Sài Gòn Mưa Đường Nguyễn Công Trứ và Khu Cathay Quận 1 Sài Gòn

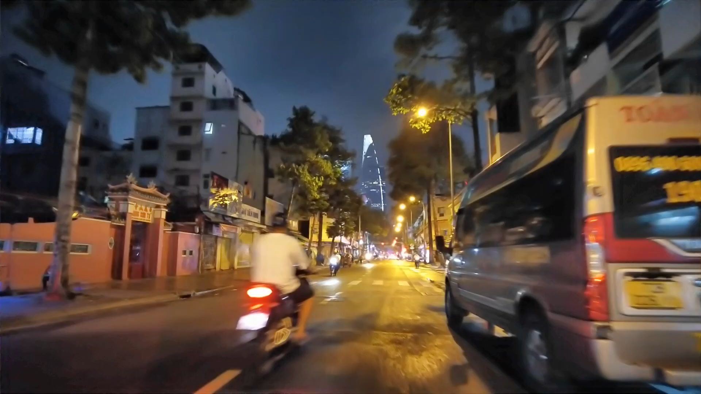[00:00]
À, bên đây là Phụng Sơn Tự.
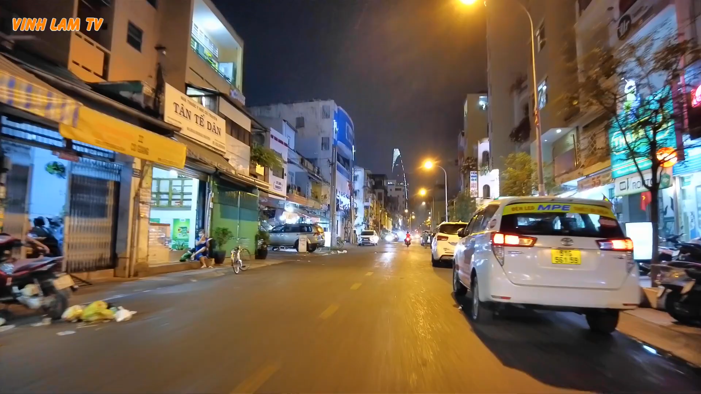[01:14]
Đối với con đường Nguyễn Công Trứ thì nó được mệnh danh là con phố, nó được ví như là phố Von ở hải ngoại vậy đó.
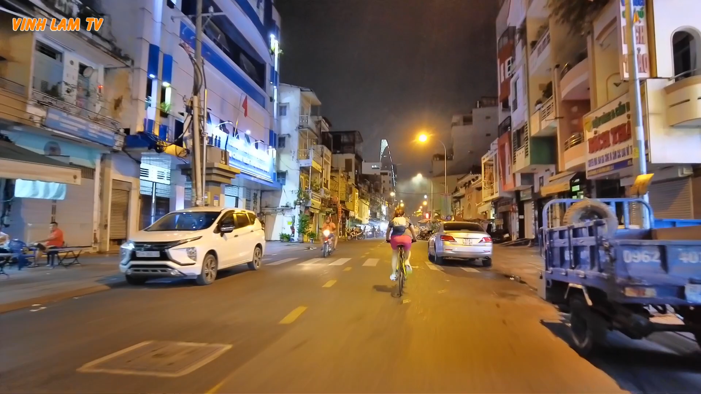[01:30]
Tại vì ở đây thì có rất nhiều cái văn phòng, rất nhiều sàn chứng khoán. Chúng ta vừa đi qua rạp Lạc Hồng ở trên đường Cô Giang, đi một vòng để mình thấy cuộc sống của người dân về đêm như thế nào ha.
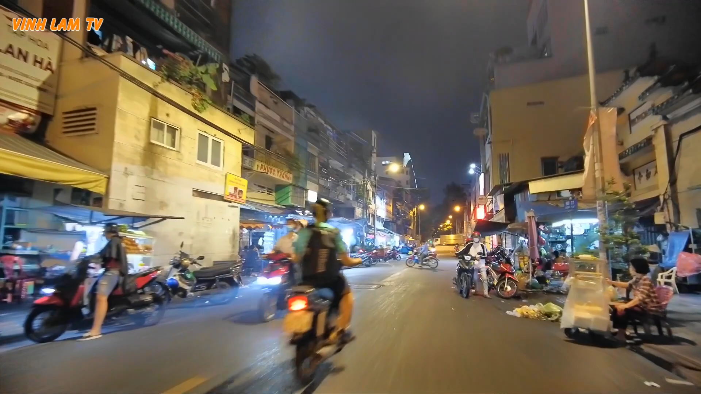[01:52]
Buổi tối thì ta thấy những hàng quán ăn uống.
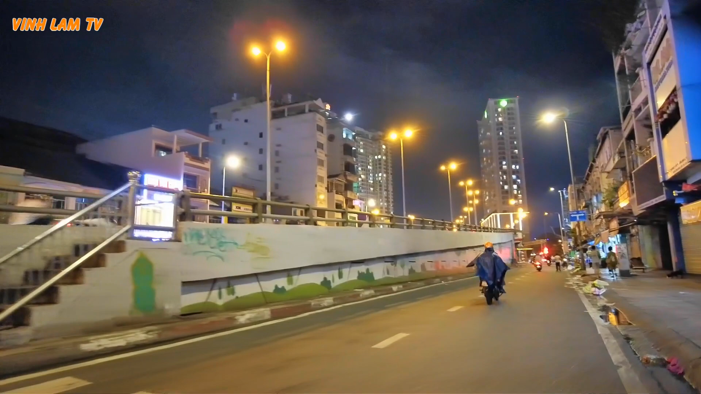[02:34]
nên ra đi bộ cho nó thoải mái, nhưng mà hôm nay tại trời mưa, sợ hồi nữa mưa chạy về không kịp. Chúng ta quẹo qua khu chợ Cầu Muối nè, thẳng hướng này là ra đường Bến Trương Dương, dòng kênh Bến Nghé.
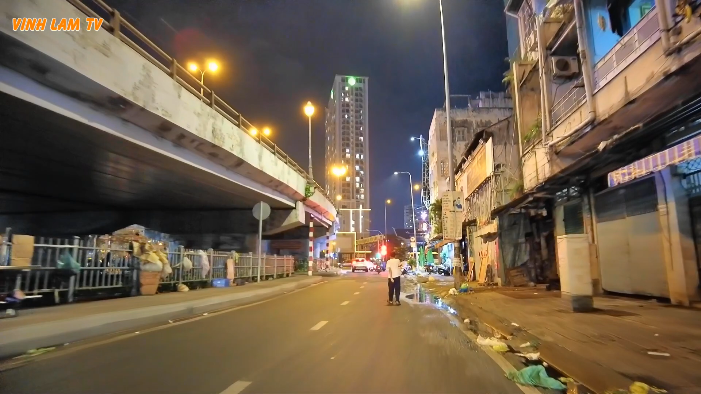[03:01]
Cũng là con rạch Tàu Hủ đi đến Bình Tân luôn.
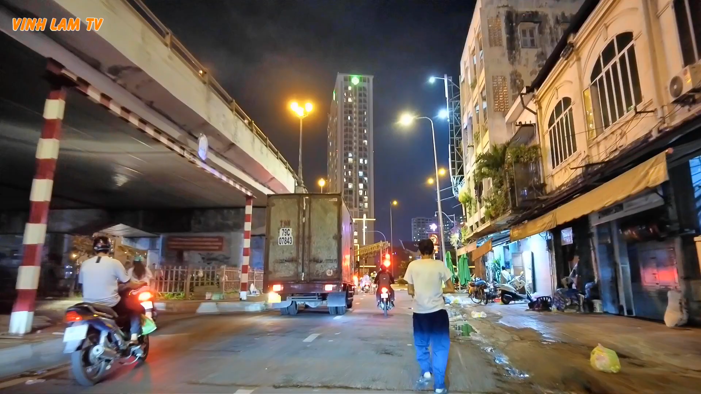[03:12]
Đây chúng ta quẹo trái nha, quẹo trái dưới gầm cầu. Qua bên kia là khu chợ trái. Ôi cha,
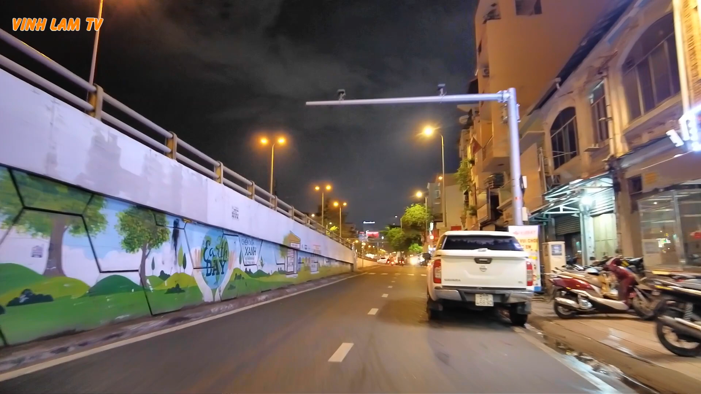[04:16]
Lâu quá không quay lại con đường Nguyễn Công Trứ. Đối với những hình ảnh của con đường Nguyễn Công Trứ ngày xưa thì ở cái thời của cô chú anh chị ngày xưa thì nó rất là vắng, còn cái thời của Vinh Lâm TV thì nó khác rồi. Ngay đây là số 40-42 Nguyễn Thái Học, ngày nay là cửa hàng Vít Xăng nè, cửa hàng thịt heo Vít Xăng.